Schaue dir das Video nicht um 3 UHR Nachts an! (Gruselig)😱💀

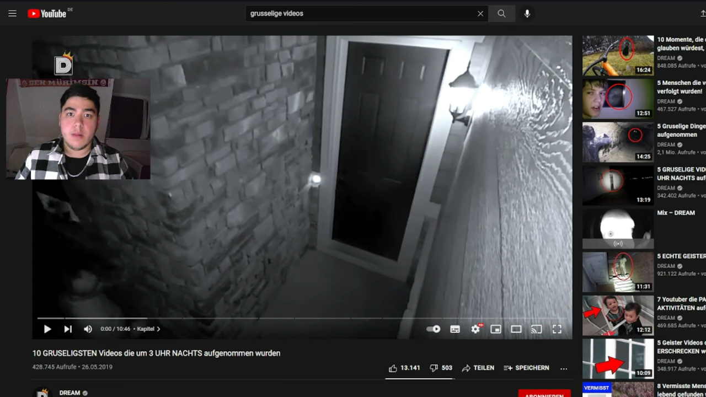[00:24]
Bevor wir mit dem Video anfangen, wollte ich mal zeigen, dass es wirklich 3 Uhr nachts ist. So kann man das glaube ich am besten erkennen.
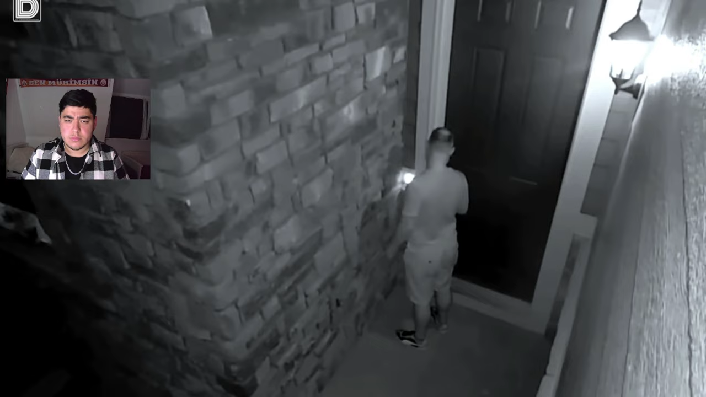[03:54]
Als das nicht klappt, kehrt er zum Fenster zurück, um die Person im Haus weiter zu beobachten.
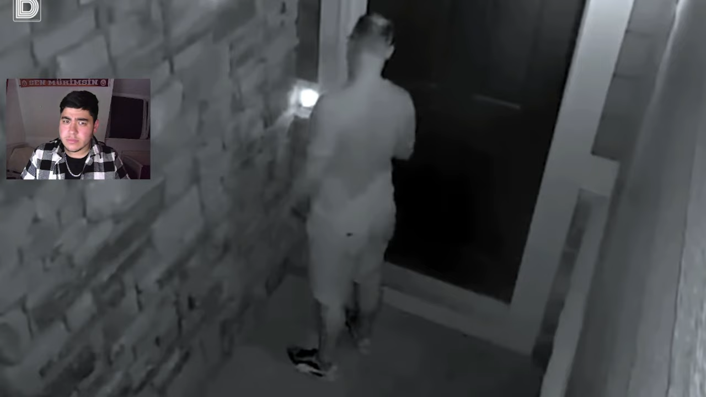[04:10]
Zum Glück wurde der Mann als 36-Jähriger Garrett Brown identifiziert und verhaftet.
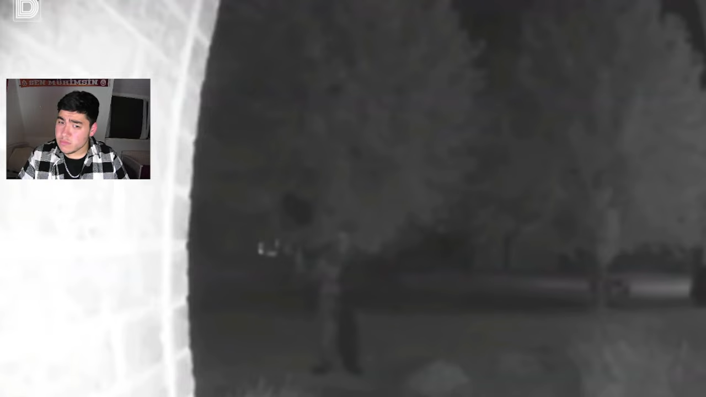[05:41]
Zu sehen ist ein gruseliger Clown, der im Schatten steht und Luftballons hält. Er geht weiter zur Tür und starrt verstörend in die Kamera.
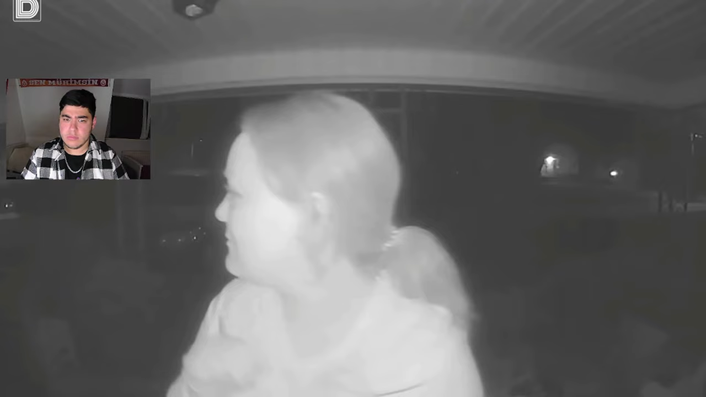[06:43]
Sie nähert sich der Tür, wird dann aber von einem vorbeifahrenden Auto überrascht. Sie versucht sich normal zu verhalten, um nicht auf sich aufmerksam zu machen. Sie wartet, bis das Auto vorbeifährt und nähert sich dann wieder der Türspielkamera. Diesmal... Hier ist es mal vorbei, ne? Ciao.
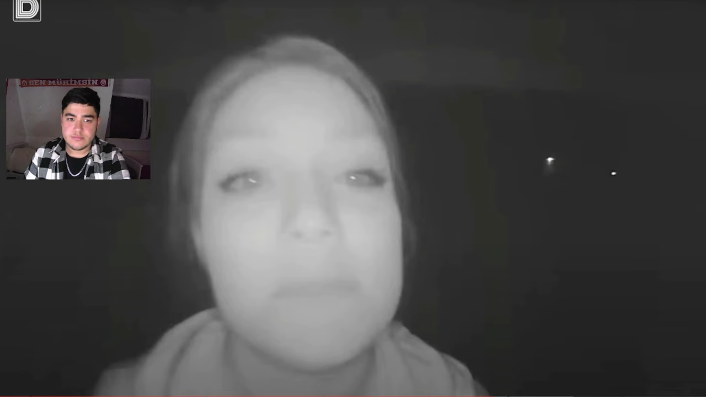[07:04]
Was ist deine Mission, Frau? Was ist deine Mission, Alter? ...versucht sie die Überwachungskamera zu beißen. Was die Frau damit bezwecken möchte, ist mir ein Rätsel. Vielleicht habt ihr eine Idee, was die Frau hier für ein Ziel verfolgt.
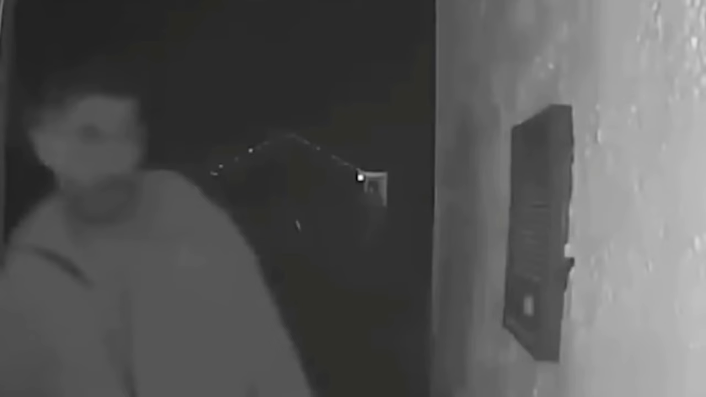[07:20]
Einige dieser Aufnahmen waren gruselig oder zumindest sehr seltsam.